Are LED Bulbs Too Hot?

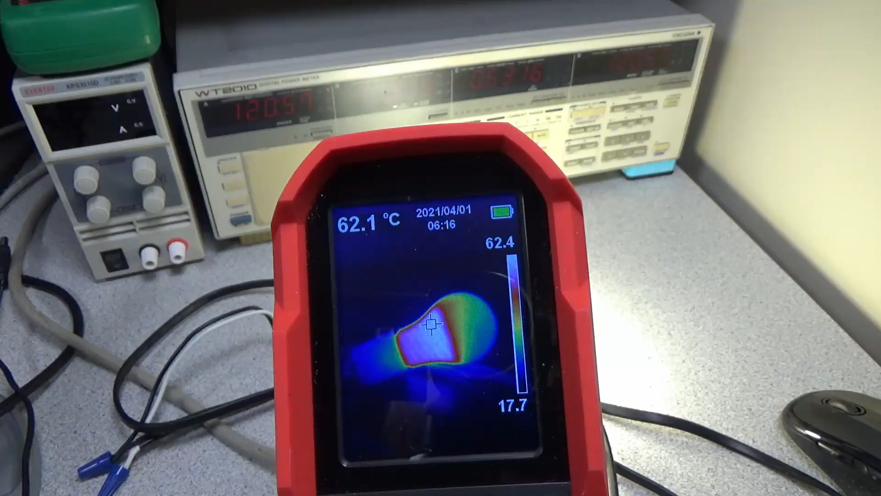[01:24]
On screen: spot 62.1°C
All right, so it's been five minutes and here's the thermal image. See, it's getting pretty toasty already around 62, 62 degrees C on that surface, 63 degrees C. So it's still, it's not, certainly not at thermal equilibrium yet and it's still rising.
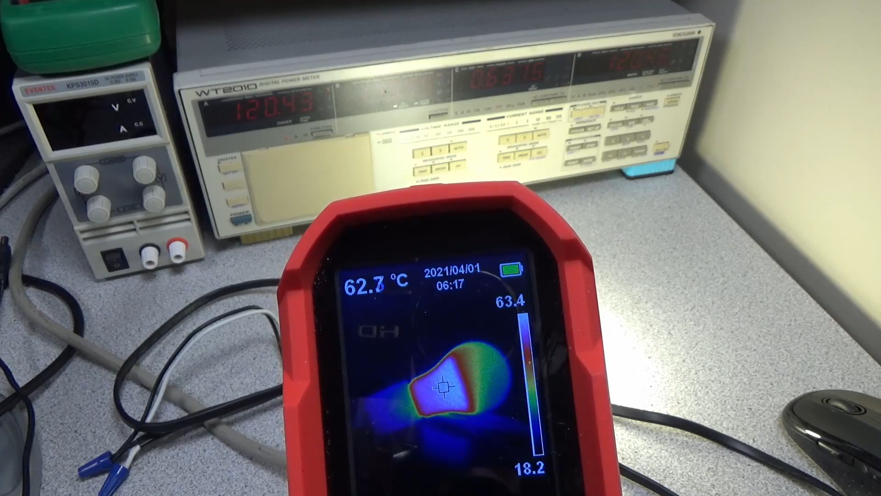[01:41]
On screen: spot 62.7°C
Um, that's getting pretty warm. And you know, of course you have to consider that this thing's transferring the heat out from those LED chips on the circuit board through the circuit panel
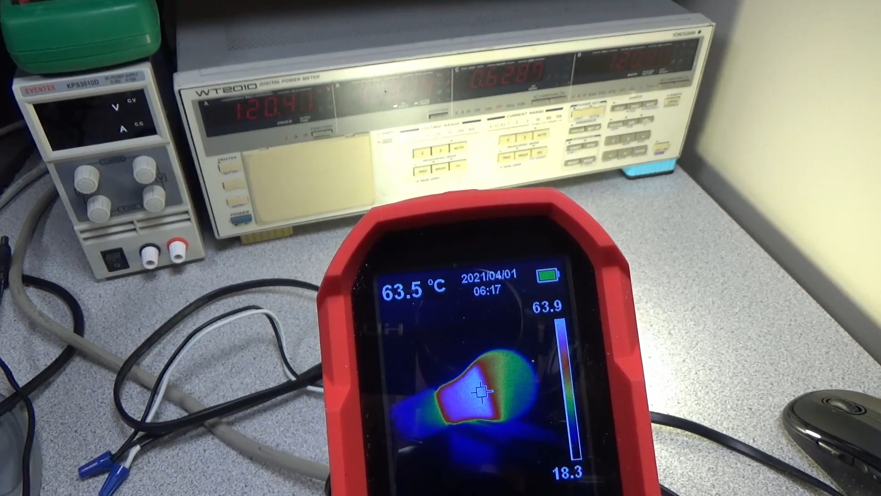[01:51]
On screen: spot 63.5°C
and then out to the side and then down to this casing. 65 and rising. Check it again in a few minutes.
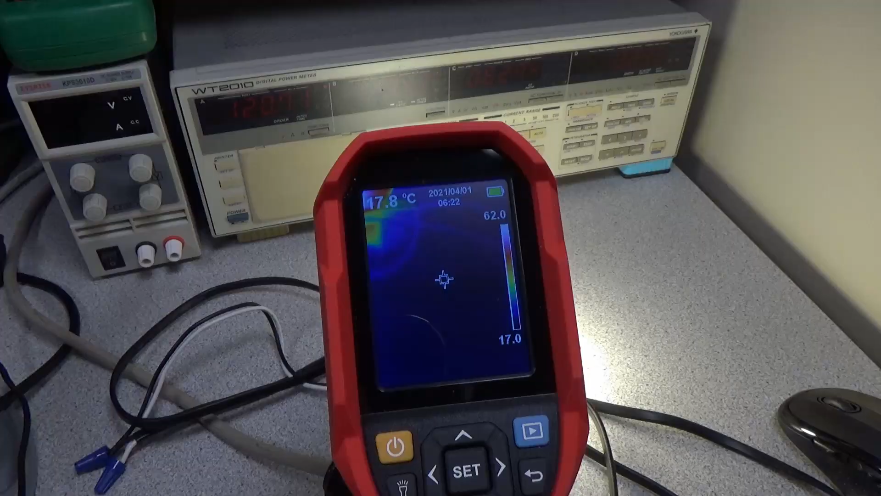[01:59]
On screen: spot 17.8°C
Okay.
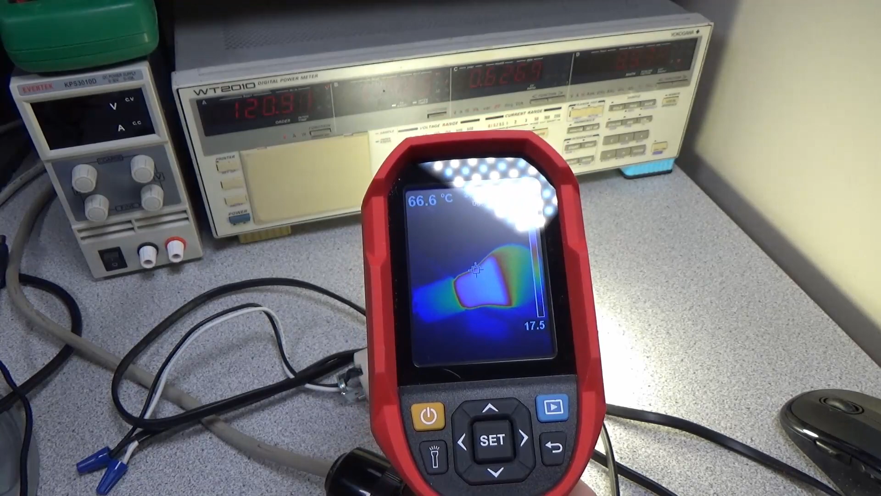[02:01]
On screen: spot 66.6°C
So 10 minutes in now and we're looking at over 70 degrees C.
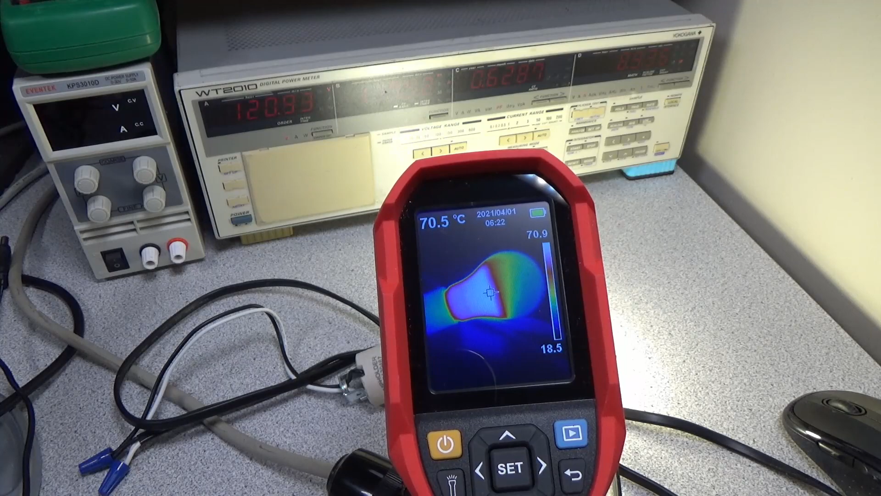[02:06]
On screen: spot 70.5°C
That surface is now too hot to touch.
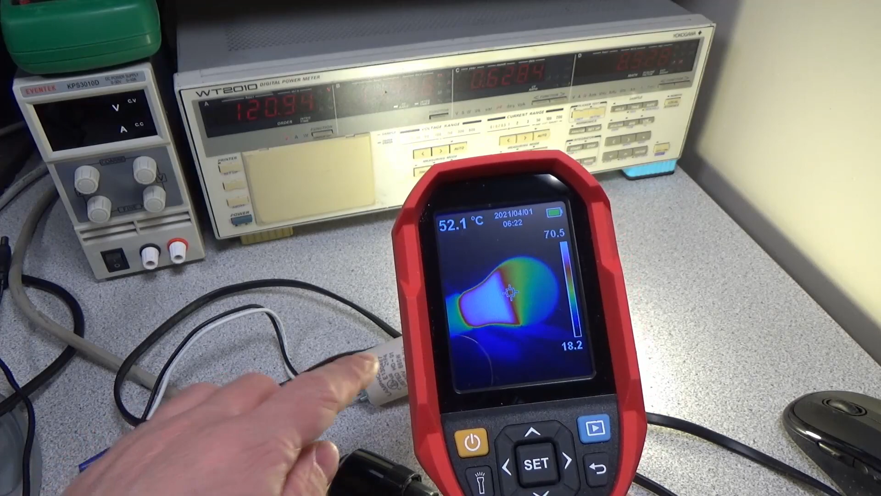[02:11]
On screen: spot 52.1°C
You can see how, see when I touch it, actually maybe a little bit of a cold spot on it. But yeah, that thing's getting really hot. So I think next I'm going to pull the dome off this one and we'll take a look at the inside and see if we can get a temperature on one couple of the chips in there and see how hot they're really getting. So these are sitting around. So 72 at the heat sink.
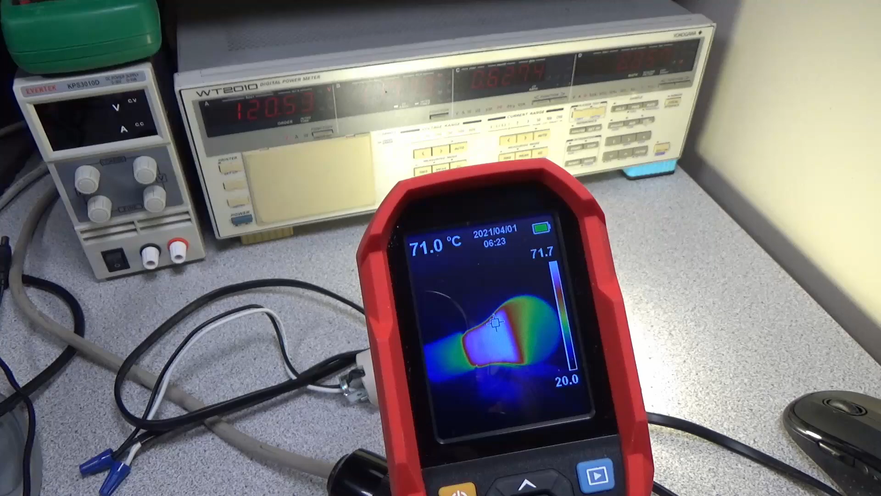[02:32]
On screen: spot 71.0°C
It's got to be hotter than that on the chip itself. This is only after 10 minutes. So if you leave this thing on for a long time, it's bound to fail. All right.
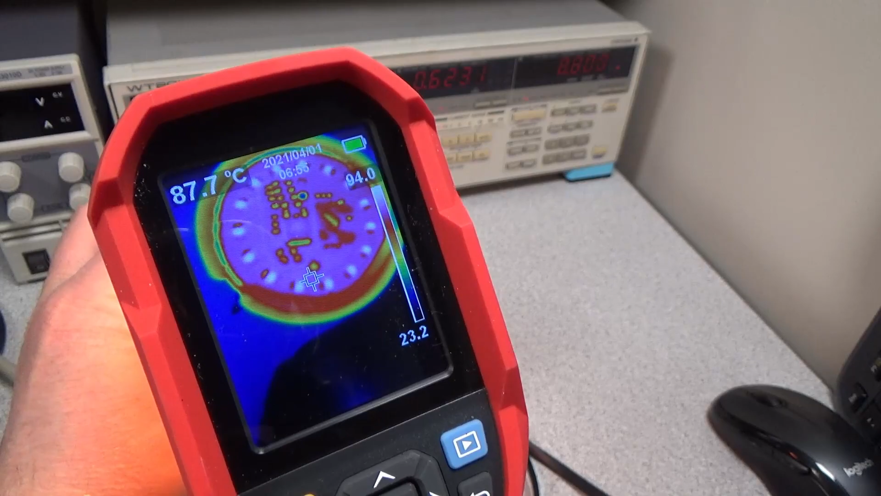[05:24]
On screen: spot 87.7°C
We got our lamp on here and able to put that up to the thermal camera and we can see what kind of temperatures we're getting. And you can see our LEDs are sitting around max. We got on there is about 96, 97 degrees. So the middle of the board is what we're looking at for the cursor there and that's only showing 70, 70s or so.
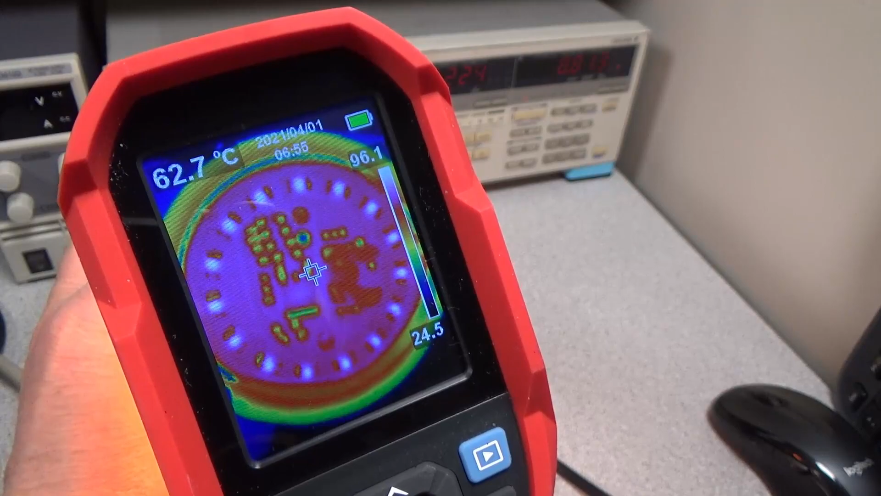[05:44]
On screen: spot 62.7°C
But each of the actual LEDs themselves, if we get near one of those, you can see that's showing a much higher temperature.
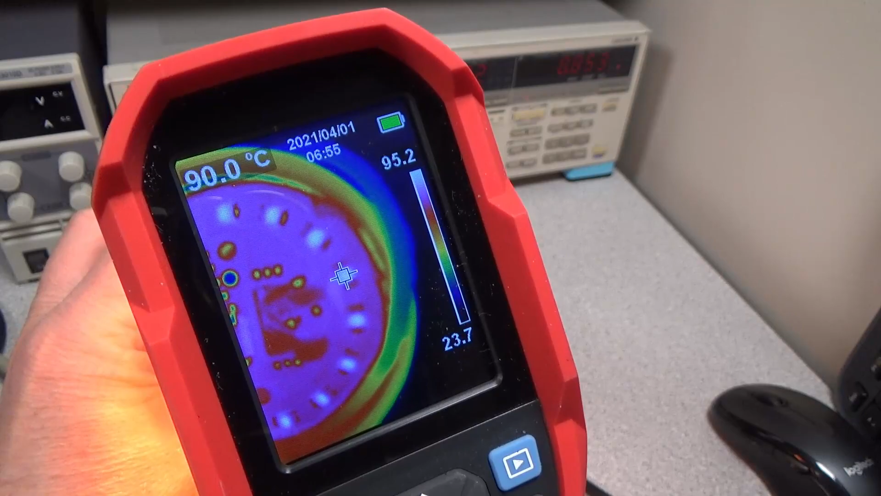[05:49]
On screen: spot 90.0°C
And as we get in closer, because there's such fine points of heat, you can see that temperature shoot up at each one of those LEDs.
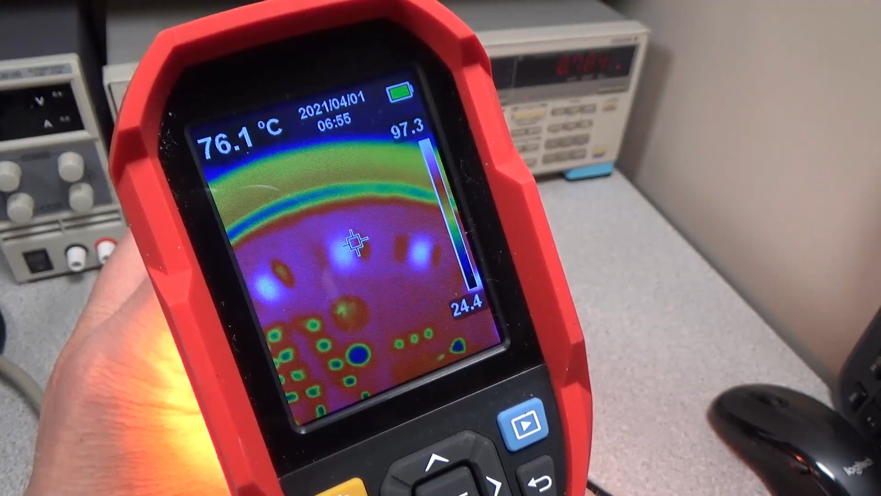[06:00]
On screen: spot 76.1°C
So yeah, you can see they're, they're sitting around a hundred degrees C.